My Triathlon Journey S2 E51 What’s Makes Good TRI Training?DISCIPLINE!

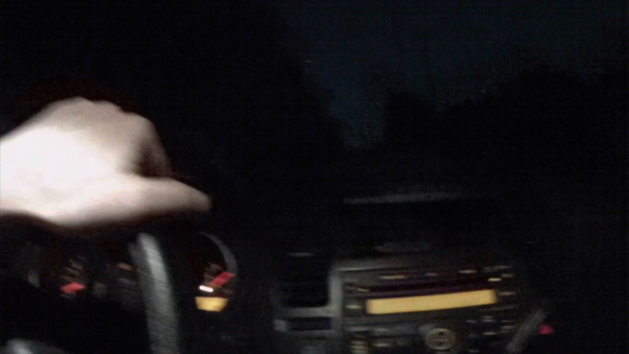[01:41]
All right, we're at Lucky's. Got a few cars here. The old squeaky gate. Need a little grease.
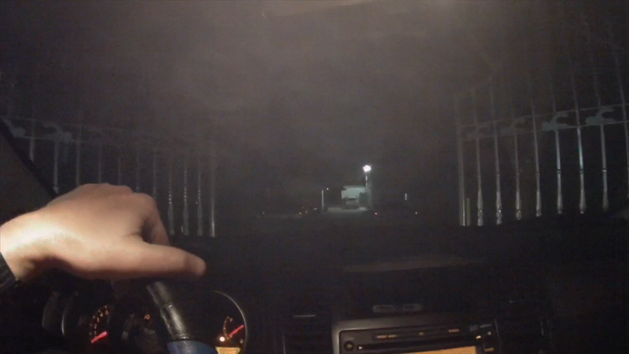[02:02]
But hey, we made it. That's all that matters. So a few swimmers here.